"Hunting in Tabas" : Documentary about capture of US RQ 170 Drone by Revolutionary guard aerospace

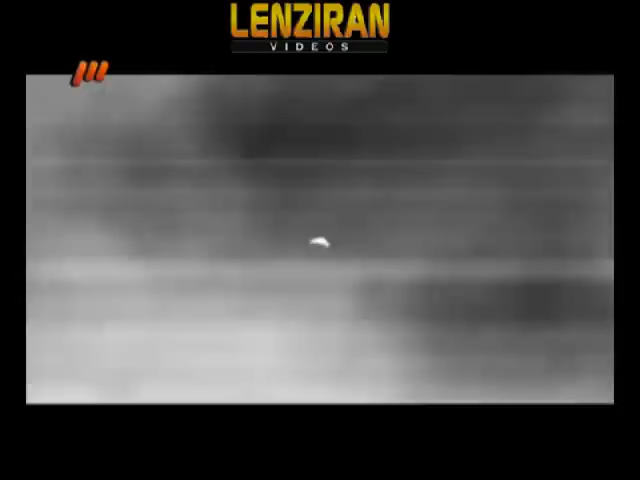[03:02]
شکل این هواپیماها چیزایی که با چشم دیده بودن گزارش میدادن تشقیص ما این بود که این هواپیما هست خیلی علاقه من بودیم که این هواپیما ها تا اونجایی که ممکنه سالم به دست ما برسیم